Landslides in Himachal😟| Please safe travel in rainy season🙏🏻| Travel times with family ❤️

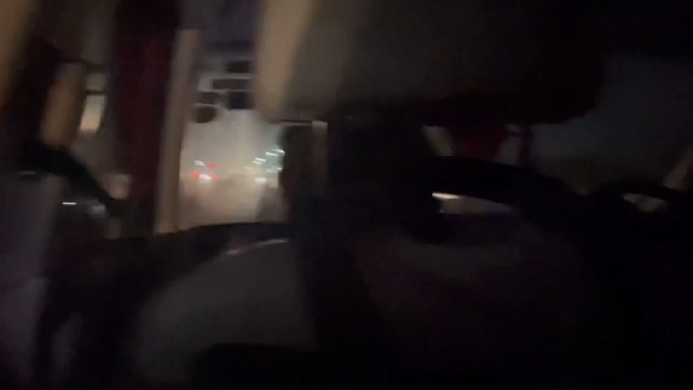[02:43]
और ये देखिए रास्ते में ना हाईवे पे रुक के पापा थोड़ी देर सो भी रहे थे, क्योंकि वो सुबह 3 बजे के उठे हुए थे, उन्होंने बिल्कुल स्लीप नहीं ली थी,